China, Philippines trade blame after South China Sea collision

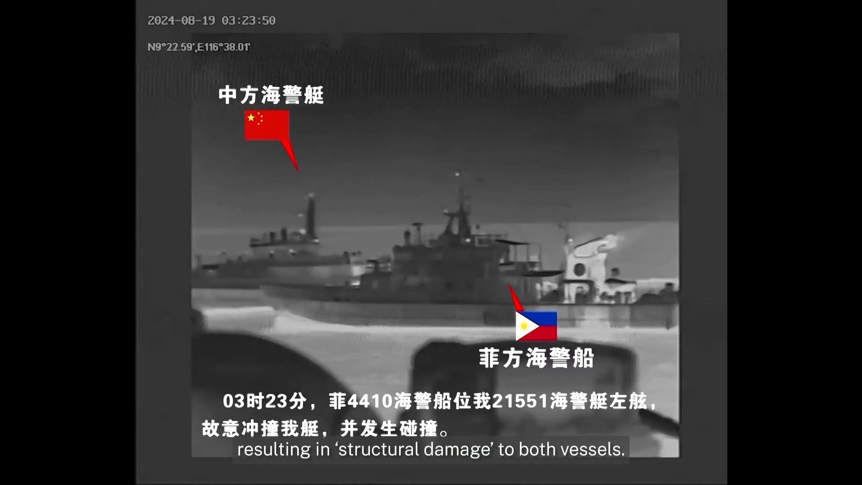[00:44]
The Chinese Coast Guard released this video of the incident, showing what it said was a Philippine Coast Guard ship deliberately ramming one of their vessels.
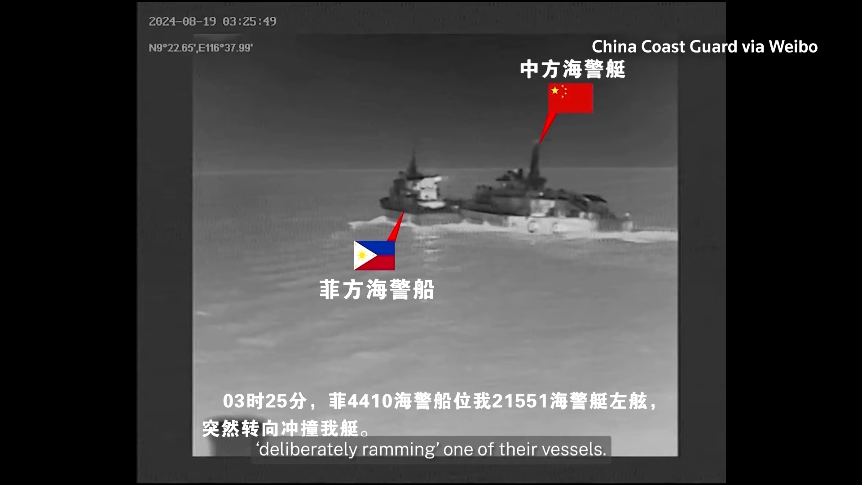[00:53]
The Philippines said the video is misleading.